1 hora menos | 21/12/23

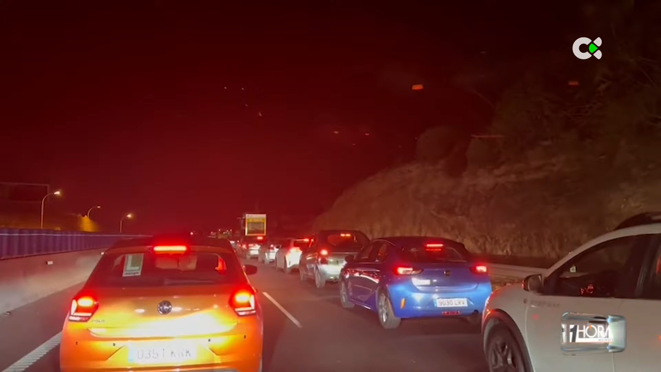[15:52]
Pero algo similar se ha producido también en las carreteras Gran Canarias. Mucho cuidado porque estos días son de muchos desplazamientos por las compras navideñas, las celebraciones,
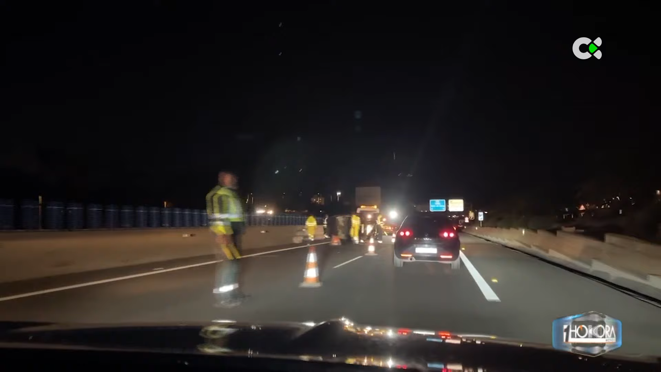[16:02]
porque Nira Casanova, buenas noches, al volante hay que poner todos los sentidos, y más cuando llueve. Buenas noches, Victoria.